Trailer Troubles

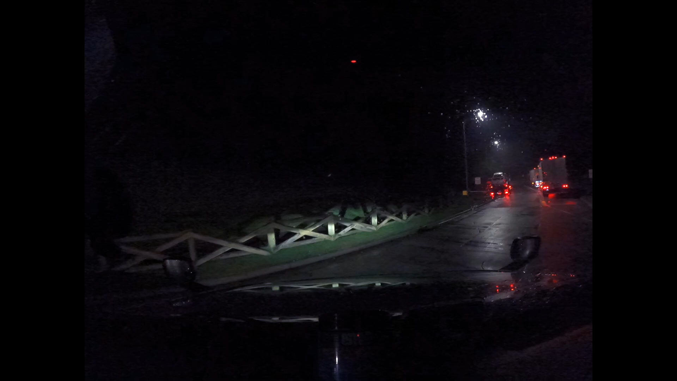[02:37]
One problem with this rest area is that it's a left-hand rest area,
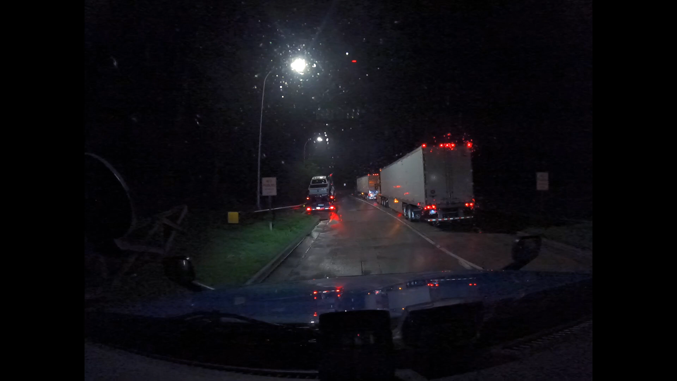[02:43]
which means I gotta bring 44,000 pounds of peanuts up to near highway speed and merge into the hammer lane.
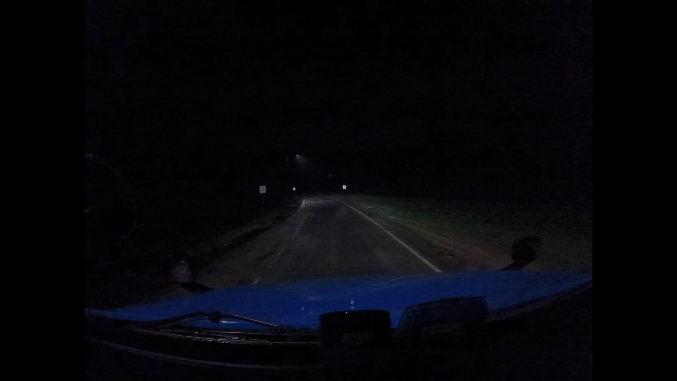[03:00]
Nice thing it's 12:30 in the morning. There's not much traffic.
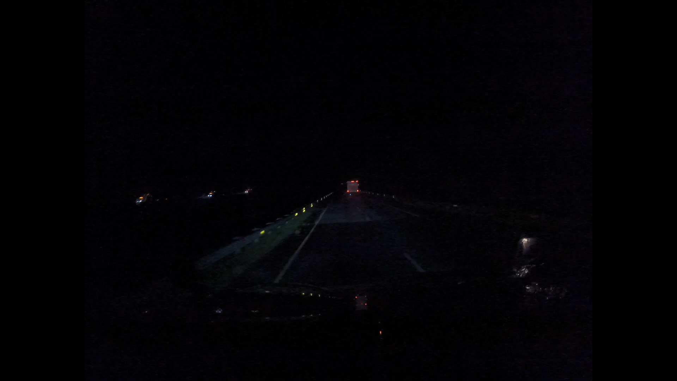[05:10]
jackass. I legitimately can't see behind me. I know I'm probably, yeah, he's about half a mile behind me now, but I just now able to see in the lane next to me.